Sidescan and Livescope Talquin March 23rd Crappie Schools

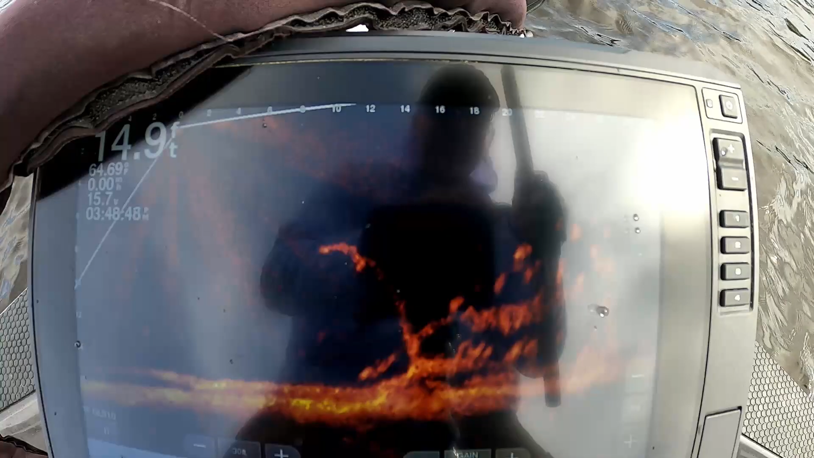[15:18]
coming right through him. Here comes one from the back. Oh, we got it. There he is, guys.
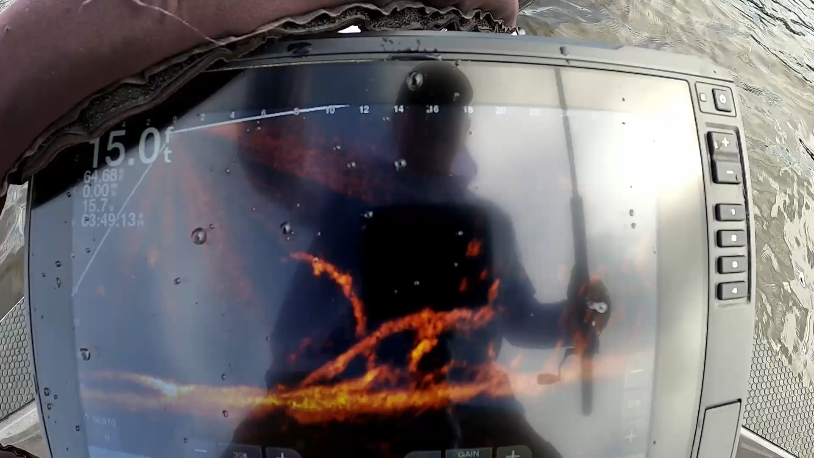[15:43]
On screen: depth 15.0 ft
Let's do that again. That's fun. There goes my jig. There's a fish looking at it.
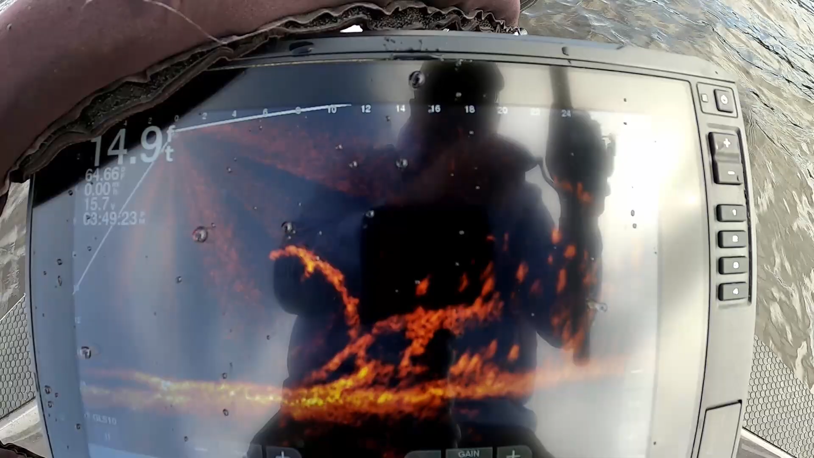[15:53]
On screen: depth 14.9 ft
Oh, he got it. No, I missed him. Well, I'm coming chasing it. Oh, he ate it. I got him. There he is.
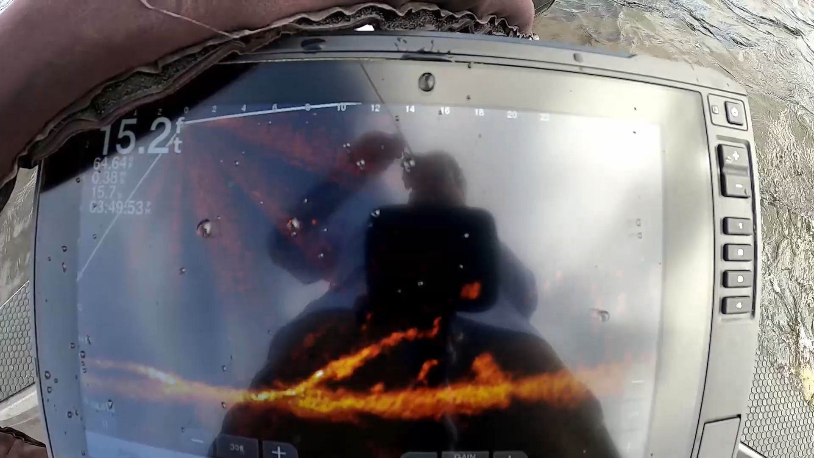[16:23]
On screen: depth 15.2 ft
So far all these fish have been identical, about
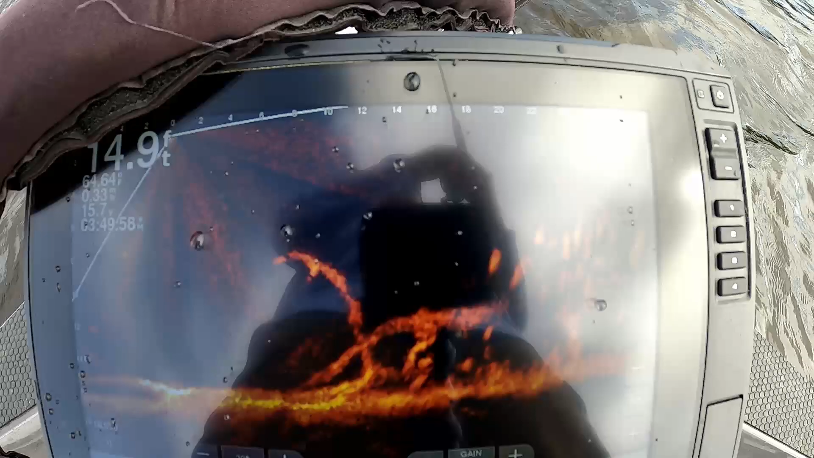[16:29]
10 and a half inches long. There goes my jig.
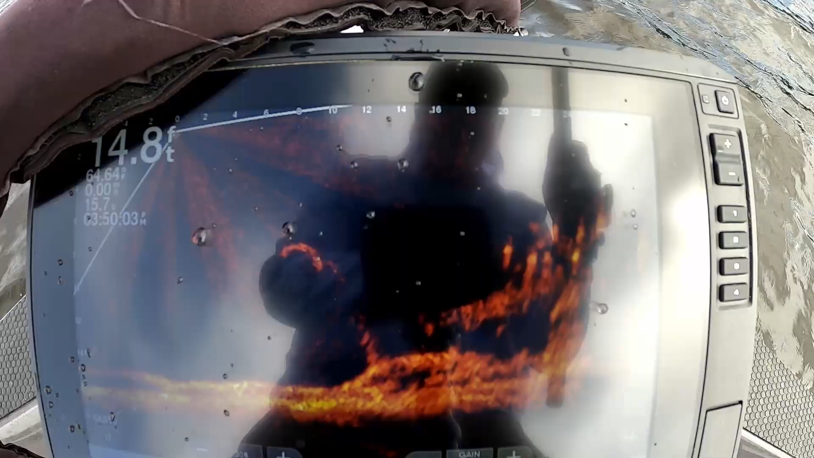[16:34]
On screen: depth 14.8 ft
Here comes the fish. Oh, he hit it. Got him. There he is.
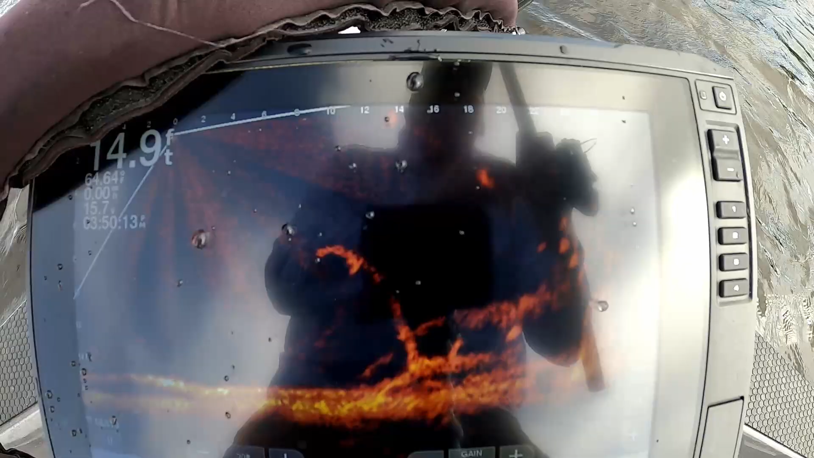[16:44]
Oh, that one feels heavier.
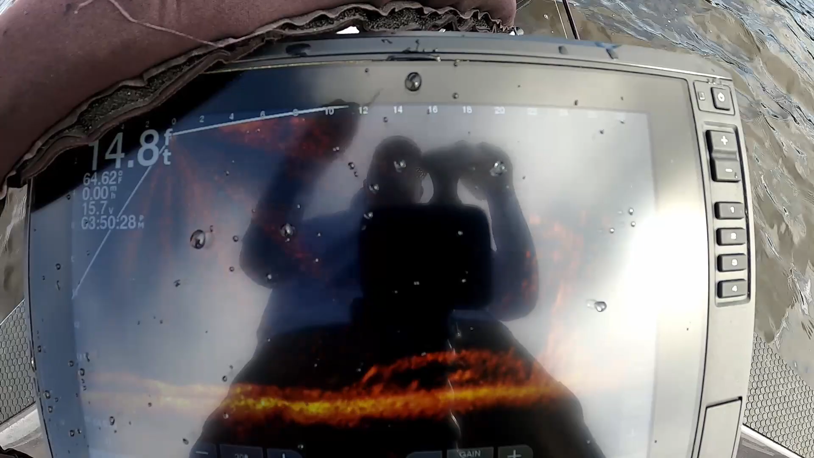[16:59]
I don't know if you guys can see this or not, but that is a mohawk crappie.
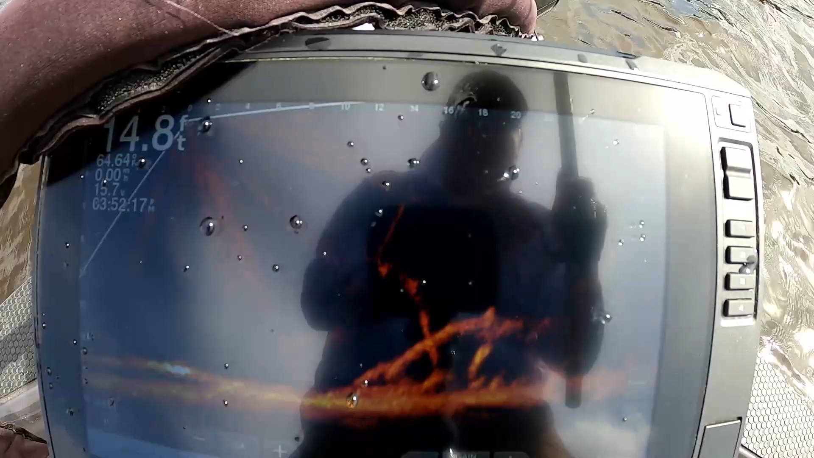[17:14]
On screen: depth 14.8 ft
Can't keep the jig in the picture. There it goes. Fish coming after it. Oh, we got it.
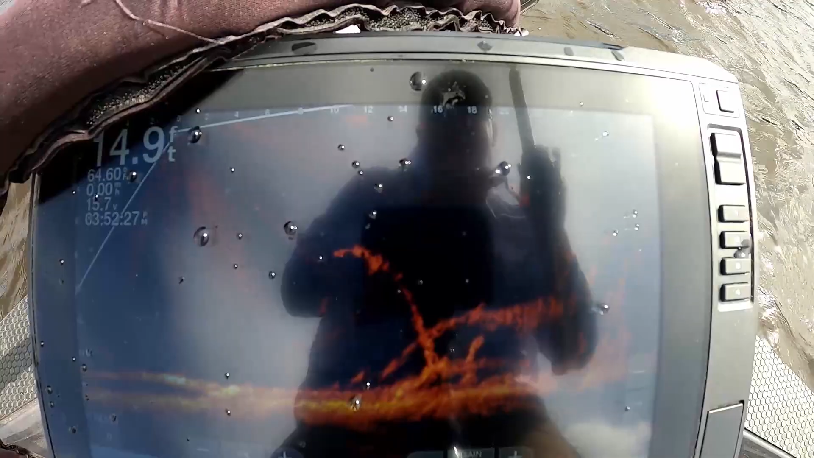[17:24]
On screen: depth 14.9 ft
Oh, that might be a better one there. Biting better.